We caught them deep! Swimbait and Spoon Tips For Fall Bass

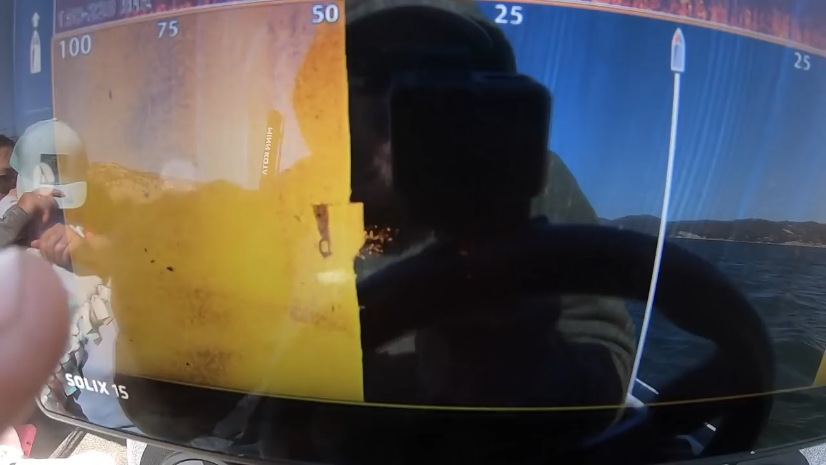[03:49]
Here we've got one side on one side of the boat. I went right over the center of it. So on the left side of the boat, we've got part of it.
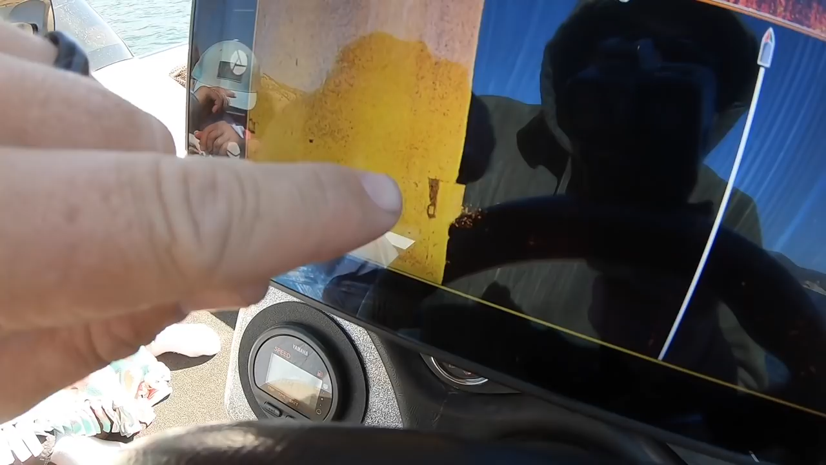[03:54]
Let me back this up. On the right side, you can see the foundation.
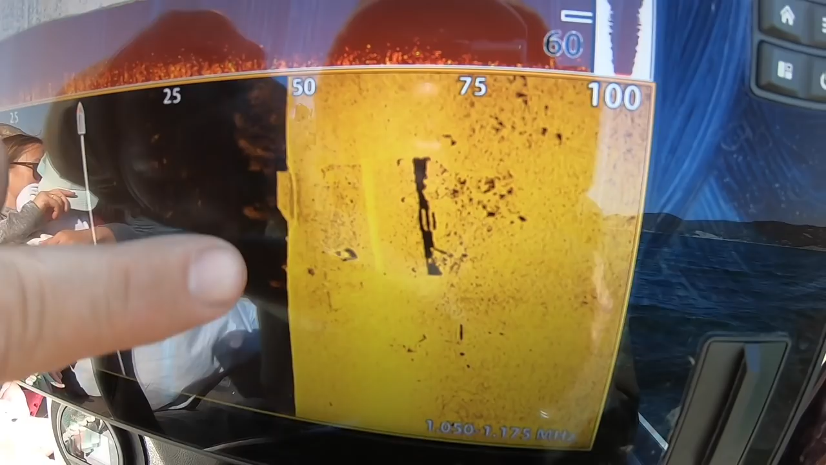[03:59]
You can see the steps into the house coming up. Let me zoom in.
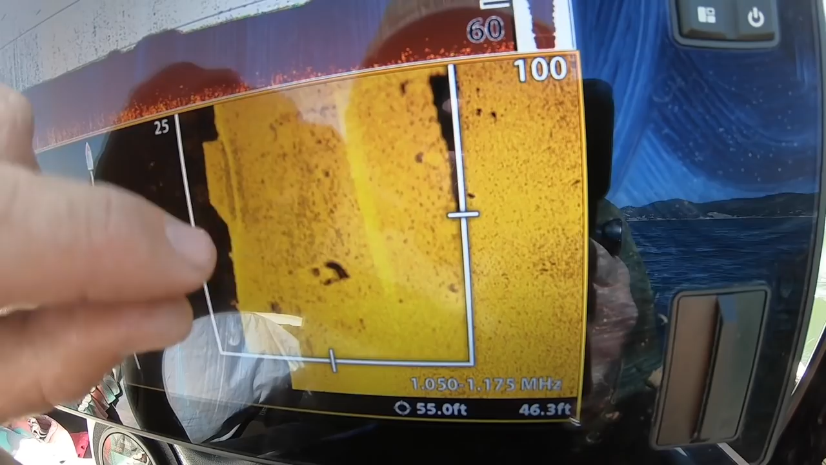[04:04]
Look at that. You can see the steps coming up into the house.
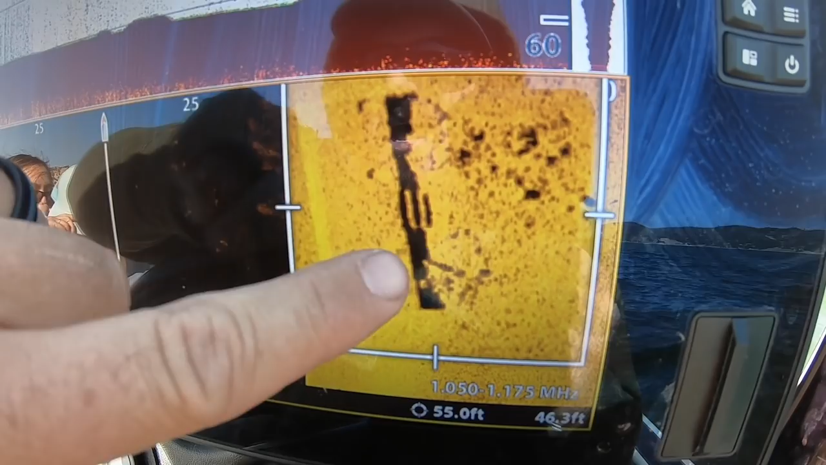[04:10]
And then back over here on the other side is the back side of the house.
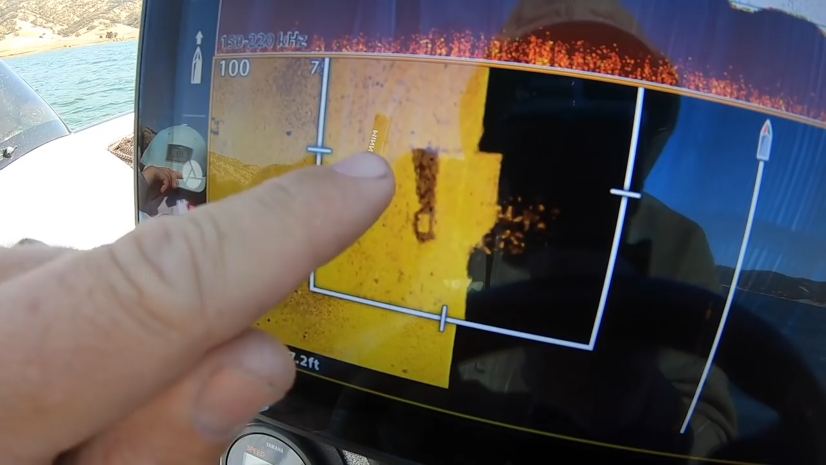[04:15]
We may be shooting through a window because we've got a bright spot.
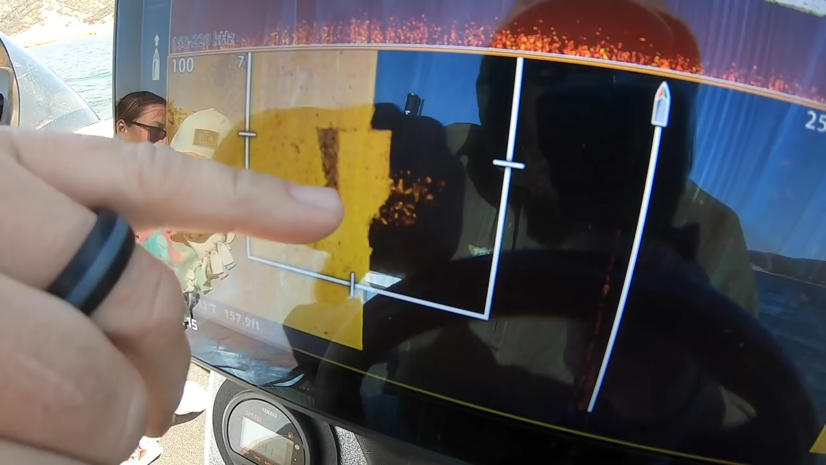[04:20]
And there's definitely some bait fish and fish sitting on this thing. We're going to give this a try. I've never seen this on this spot.